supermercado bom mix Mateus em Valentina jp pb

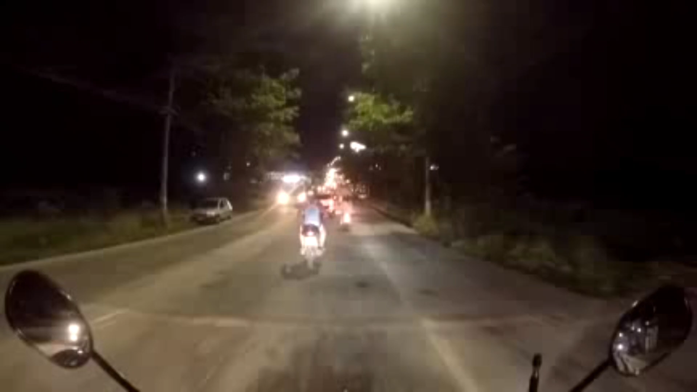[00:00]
Do lado esquerdo ali tem viatura monitorando o local É, ó só, onde tem carro Meu filho, é Vou procurar dar uma parada ali Pra fazer uma filmagem do local Vou ver aqui como é que eu faço ali Pra fazer
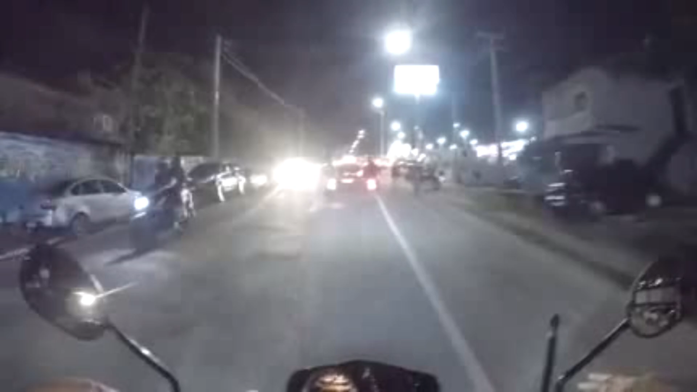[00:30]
uma filmagem ali Mas o CMOB tá ali, ó Aí, tá aí pra vocês verem aí Como é que tá o O movimento aqui tá brabo, gente, viu Tá,